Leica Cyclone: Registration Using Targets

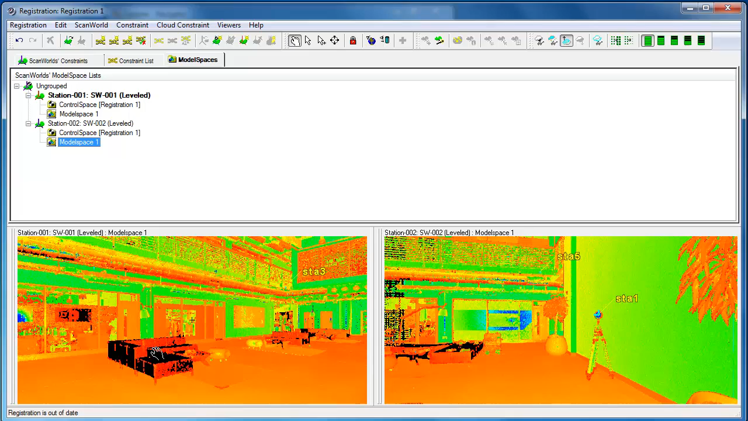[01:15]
And you can see the target shown here. So you can see the target is STA1.
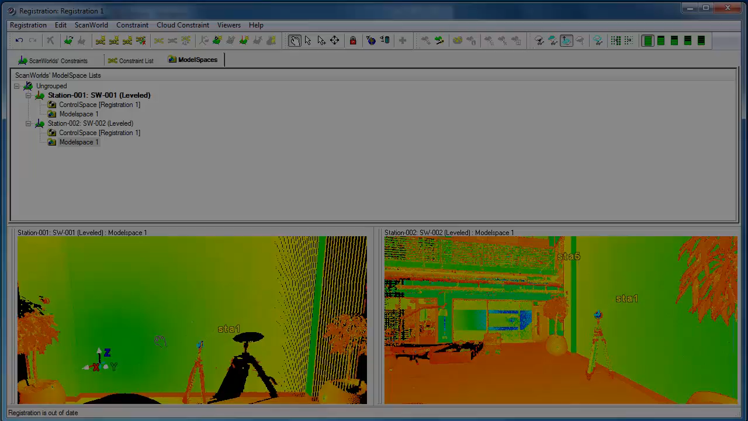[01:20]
You can see I've actually got the same target point but viewed from quite a different angle. You can see we've got the same point. So let's join these two clouds into one. Because we use targets we can choose to auto world constraints with target ID. It's also an icon that allows us to do it here from the menu bar. If you look at the constraint list now this would have been empty a few seconds ago.
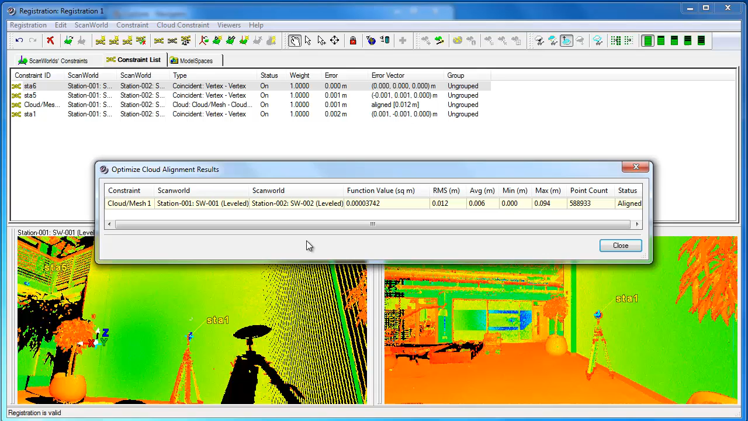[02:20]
After register we can auto-add client constraints. Here it's going to tell us we've got an error of what's that?
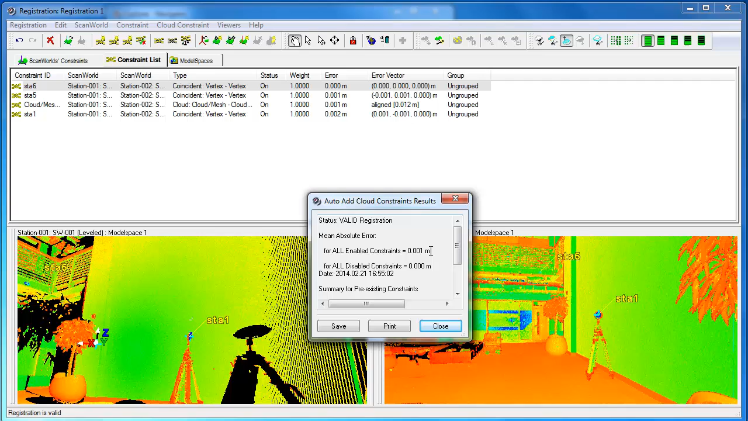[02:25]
One millimetre. One millimetre. Looks good.
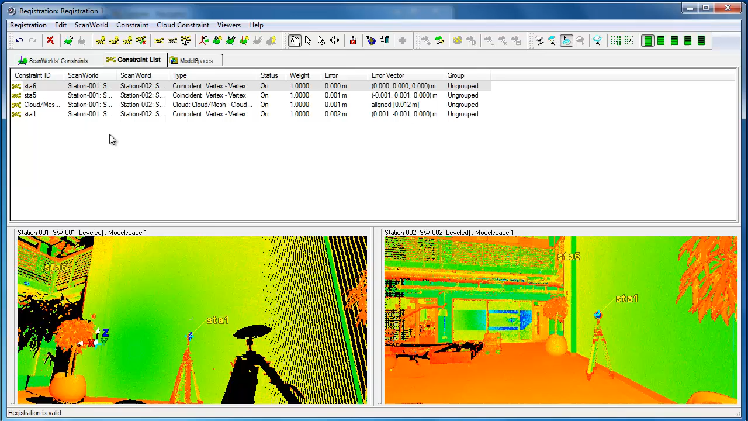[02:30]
And if we want to see the result of joining these two. Remember as a good example, we've got this big hole here in this set.
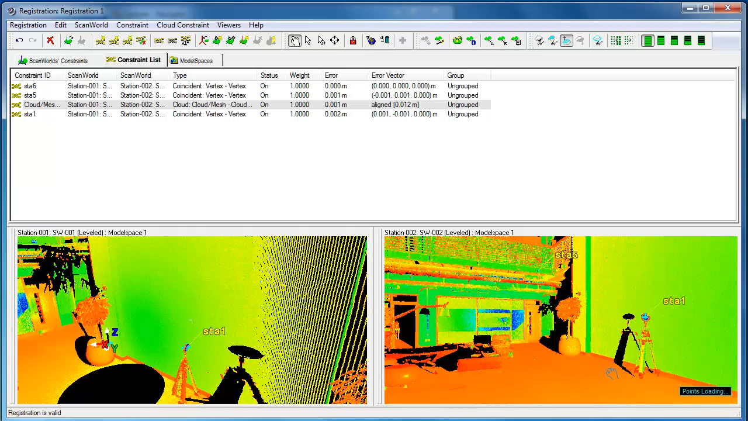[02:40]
Underneath to be the scanners were in each of these two scans. You might see what the result is of joining these two things.
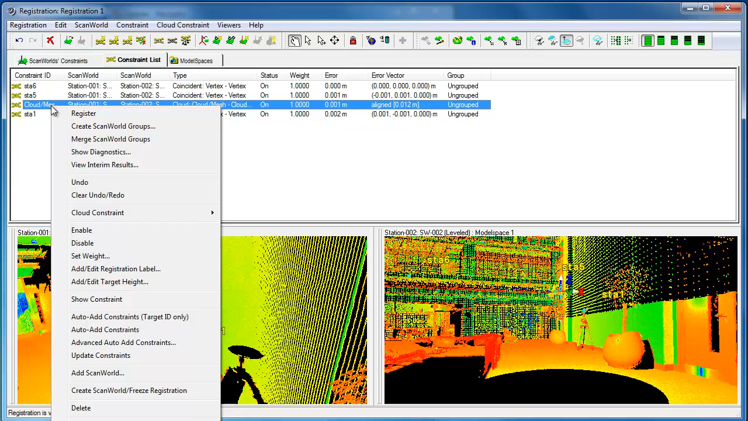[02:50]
If we right click on the cloud constraint that appeared here. you can choose to view the interim results and here we are and we can actually immediately see one of the holes that was there it's been filled in partly partly filled in is
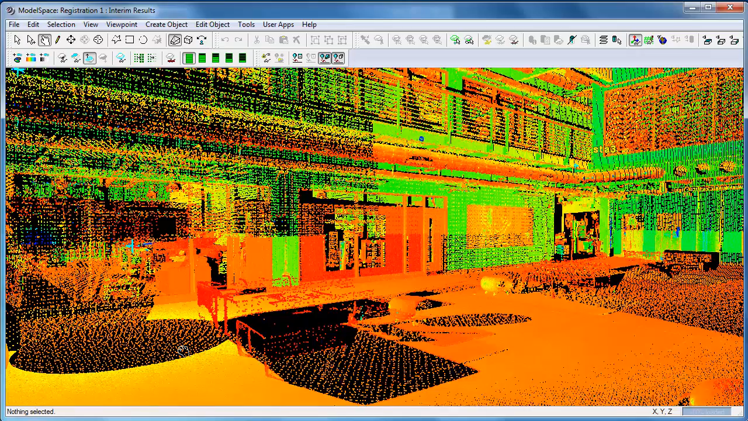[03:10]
there is only one scanner worth of data colliding points in this area there's the points around I've got data from both scanners so
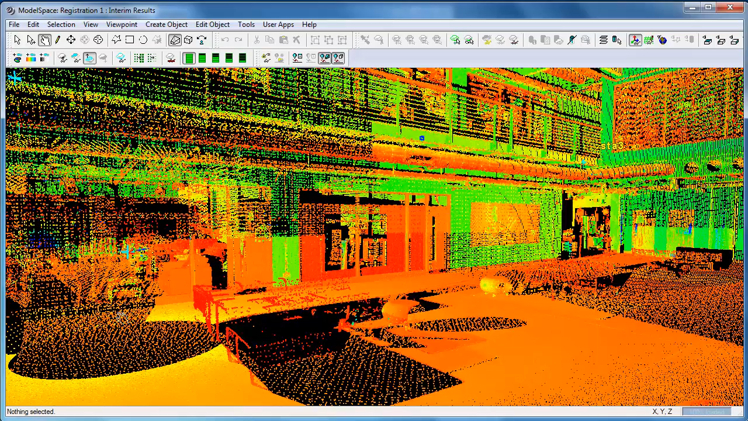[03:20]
the data here is going to be a lot less dense than in this surrounding area
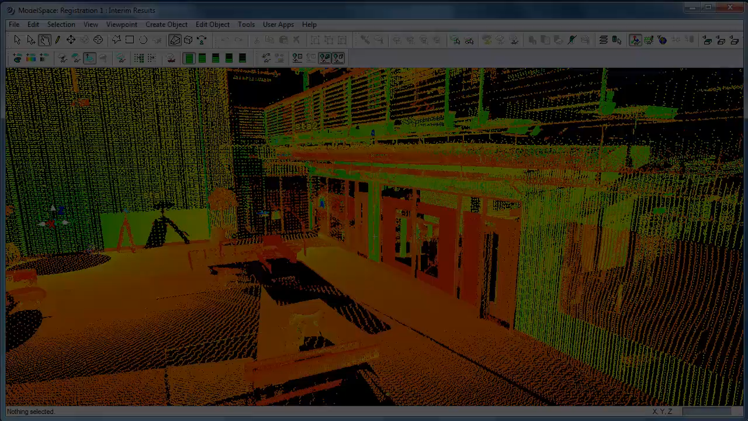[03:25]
okay and so we can look around and we can see the same at the other point so
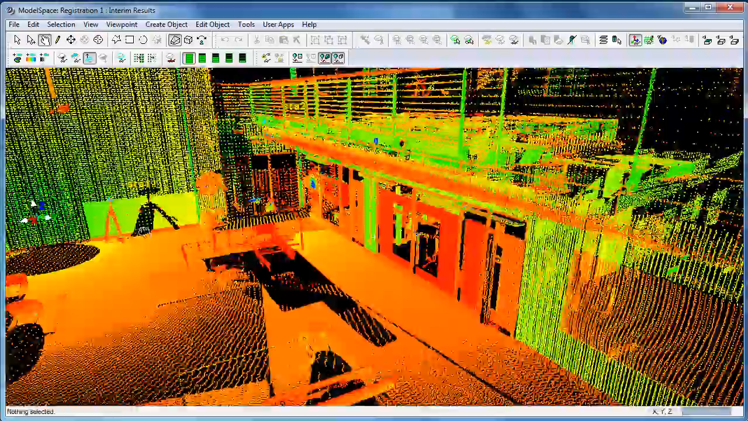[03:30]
it looks like both scans
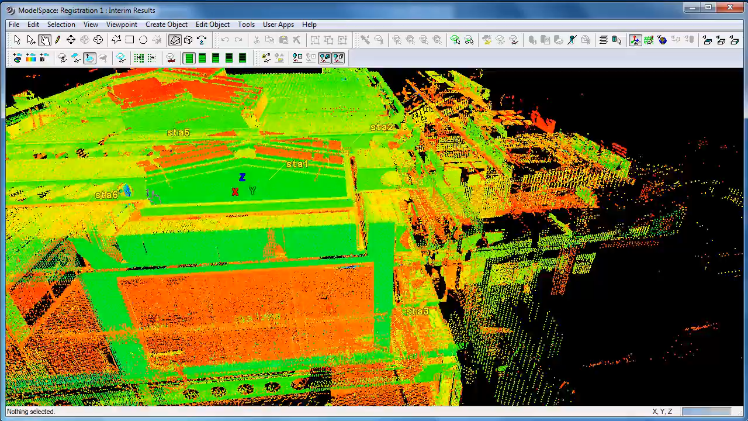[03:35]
have been registered so if we want to actually compare
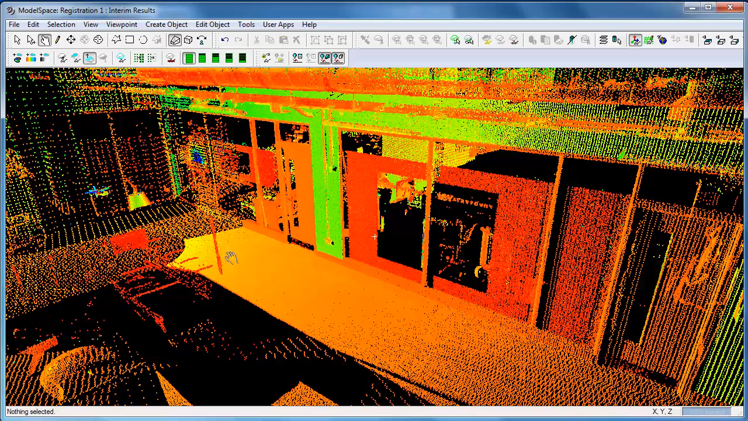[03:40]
the two scans to see the data that came
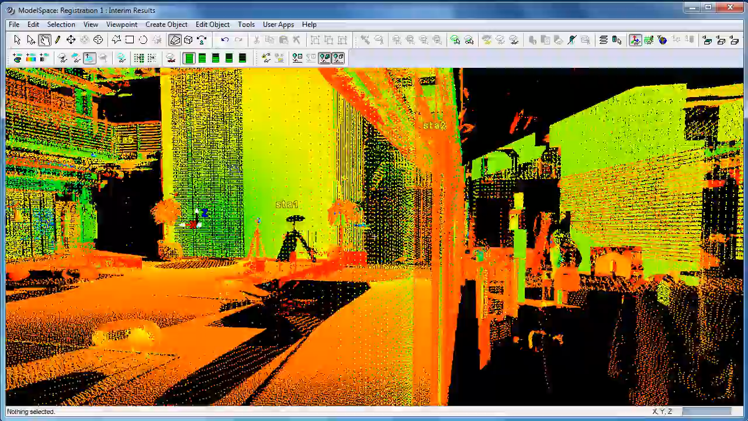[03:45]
from each of the two scans we can let's get
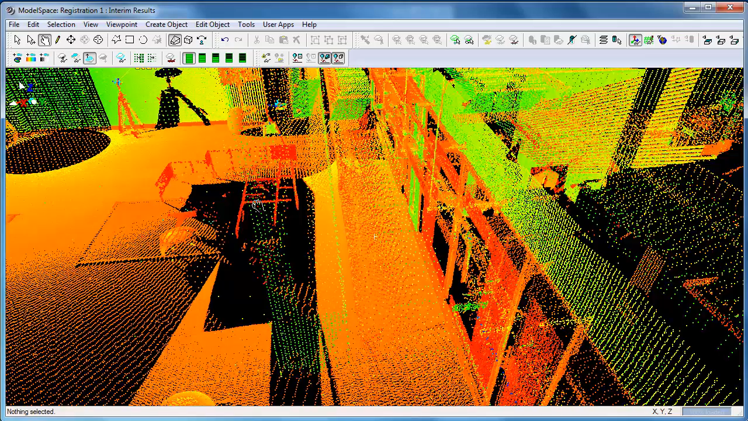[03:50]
this I've got both holes in view using tools scanner scan
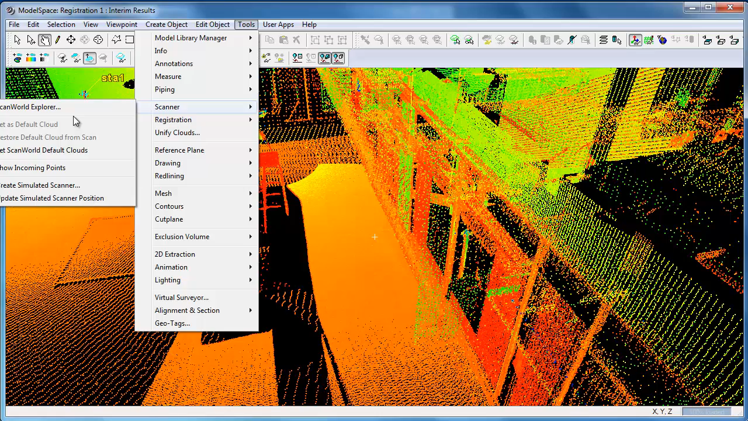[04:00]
world explorer and then we've got both scans
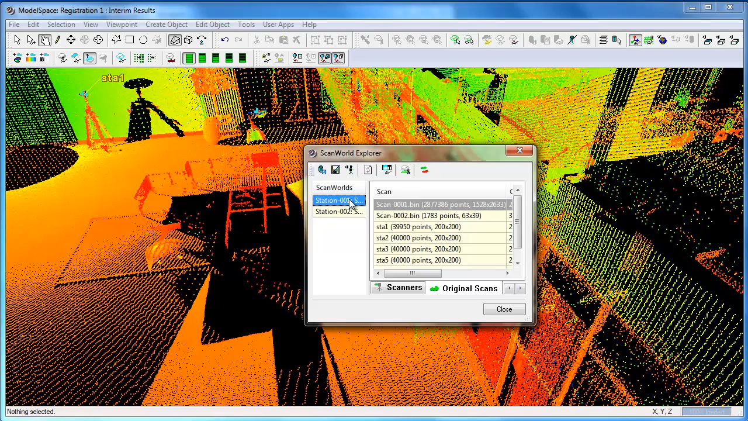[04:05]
and one thing we can do here for example is we can apply the scan world color
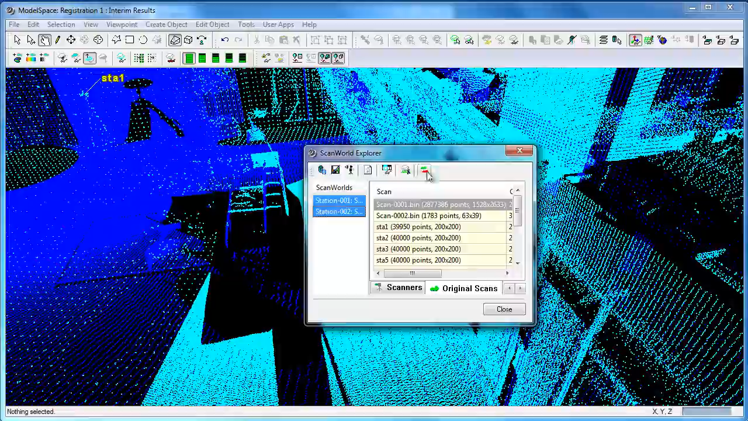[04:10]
to scans and this is using a slightly different color for each set of data
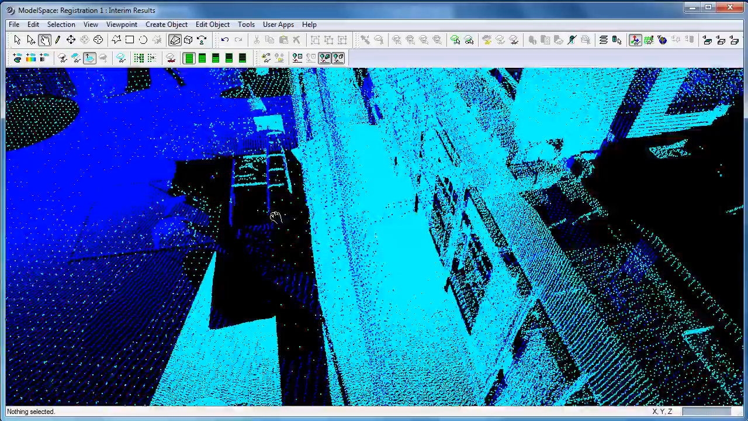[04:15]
so now we will find where
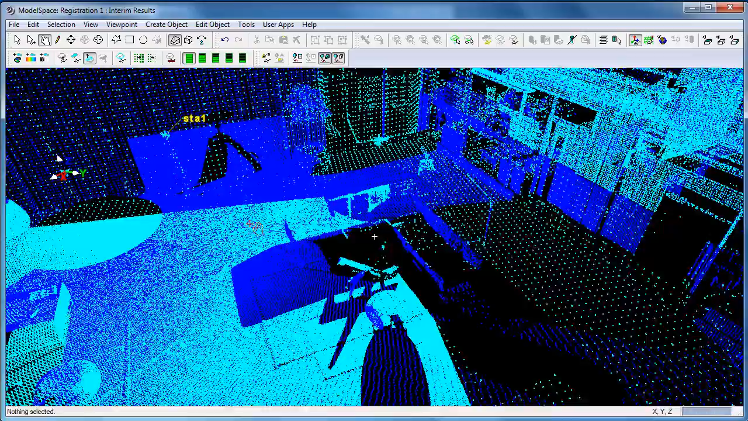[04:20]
we've got these two holes one hole's only got dark blue dots one's only got light blue dots cyan dots
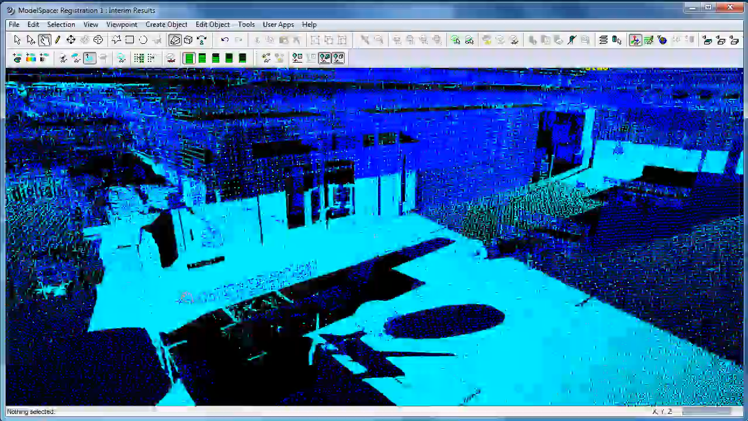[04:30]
most other places it kind of flips between the two because the density of
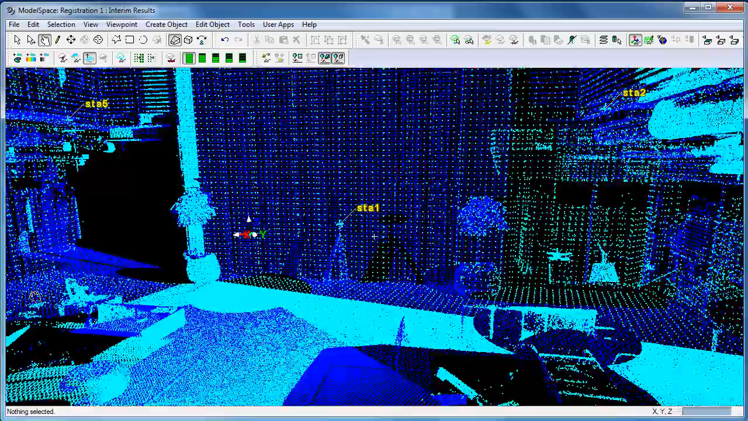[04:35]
dots is so much that you know just very minor changes in angles and you'll be looking at the dot
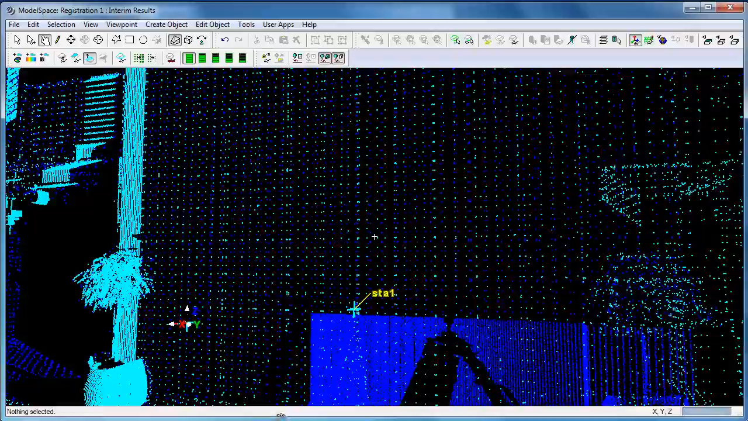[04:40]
from one of the scanner open or from the the other one is so hide behind each other very very similar positions and you can
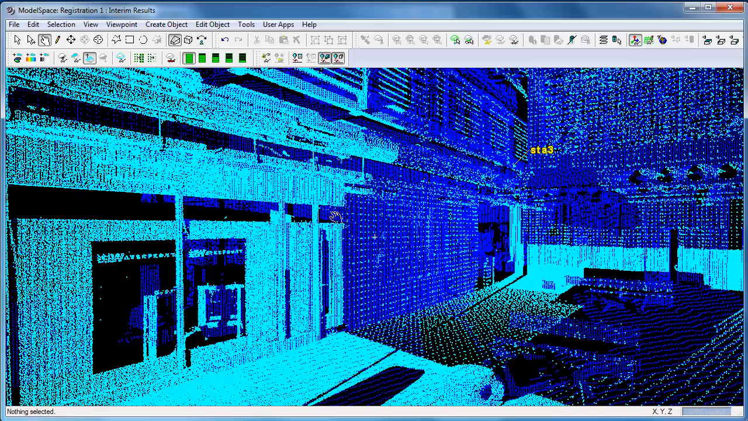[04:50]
move your view around just to check your results are good from here